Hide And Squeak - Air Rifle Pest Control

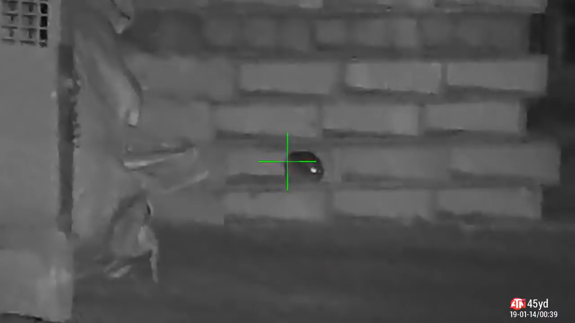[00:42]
This is the main part of the farm and this area backs onto the woods where Mr Fox was. So first shot of the evening.
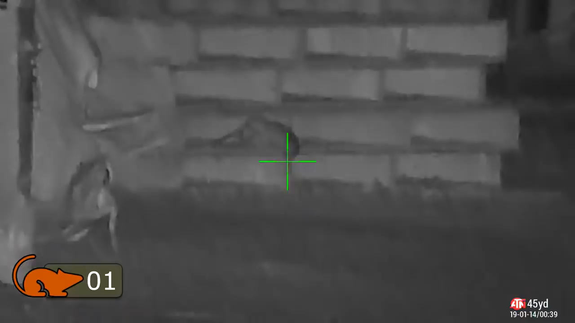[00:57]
Oh look at that mess those GSBs 10.34
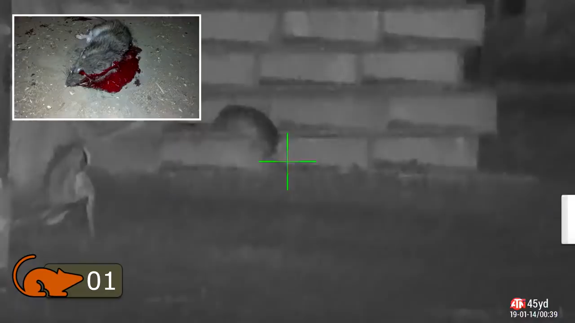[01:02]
grain don't half hit hard that's 45 yard shot traveling about 720 feet per second and that's just blowing his head apart.
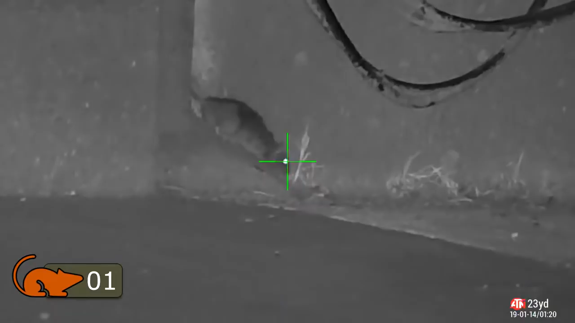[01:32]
Either way he was off. Let's have a look at the replay. Committing to the shot now wallop just under his chin hits the wall.
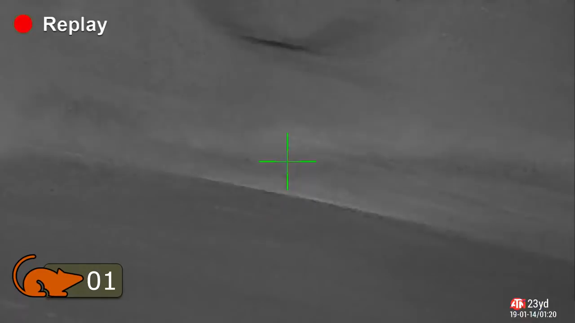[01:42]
He gets away unscathed. Not to worry I will get him another day.
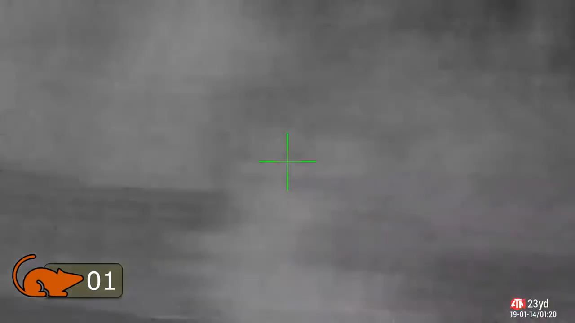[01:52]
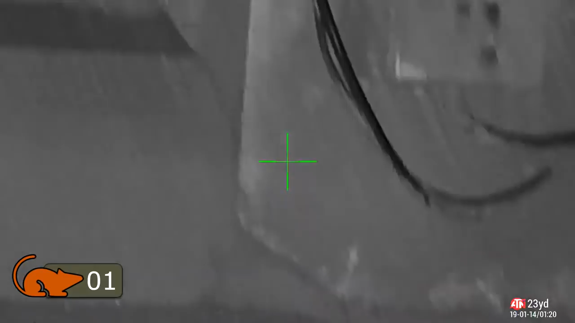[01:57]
The next shot however the rat comes out of play. Not quite so lucky. It's game over.
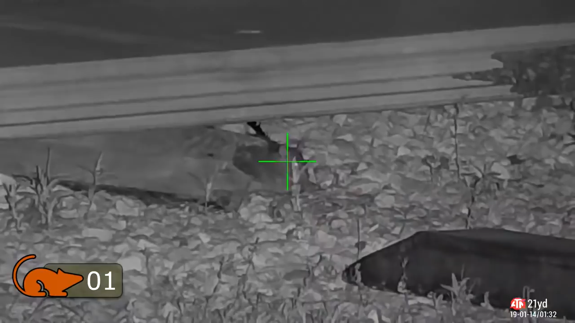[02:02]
Only the three shots on the arable farm. Two kills. It's getting very quiet up there. I've been hitting that quite hard. So on to the dairy farm. Now this is that old tractor in the corner. And this exhaust pipe here is housing rats.
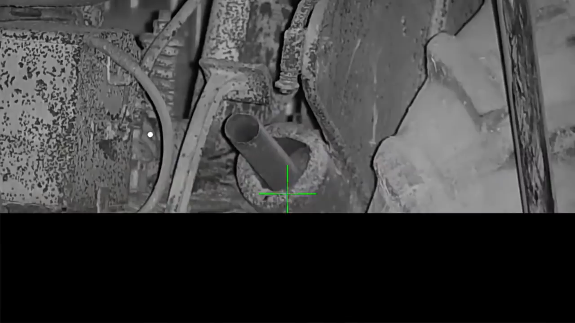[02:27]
They seem to be climbing in there and cutting up together.
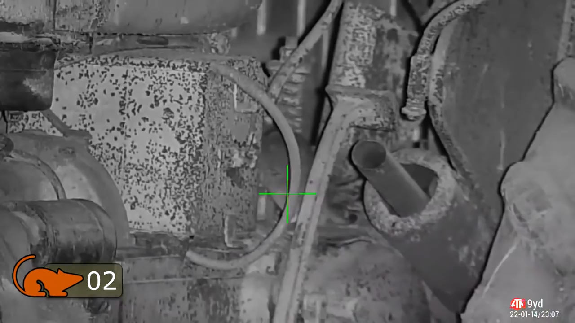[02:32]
So obviously that's proven a bit of a problem to get them. Can you see them moving around there? I spotted that on the thermal.
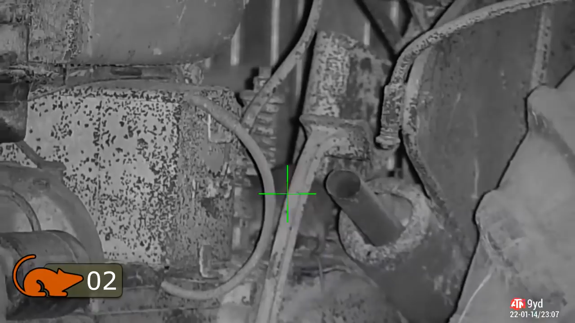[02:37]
And then I had a look on the infrared and you can see them in there.
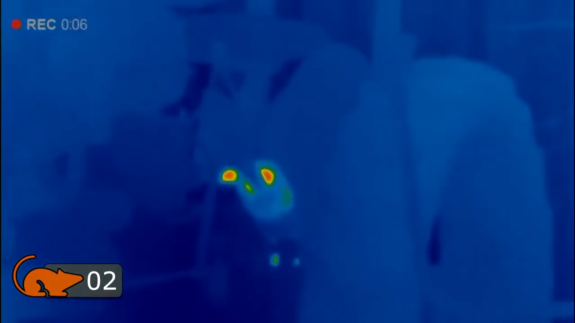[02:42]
So that's what I saw. And you can see that one disappearing inside as well.
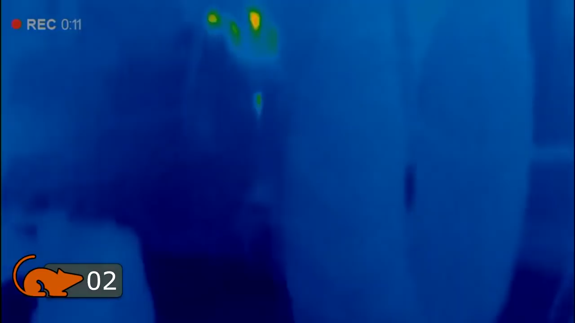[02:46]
They're kind of climbing in. Climbing right down the bottom and huddling up together.